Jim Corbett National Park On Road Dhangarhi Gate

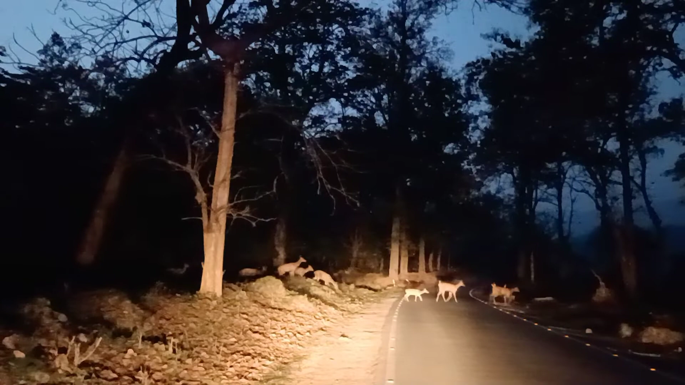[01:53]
मोमेंट देखो कितना अच्छा है, इसे गाड़ी वाला खींच के ला रहा है ट्रैक्टर ट्रक। देखो ये बेवकूफ़ी है, ये क्रॉस कर रहा है लेकिन फिर भी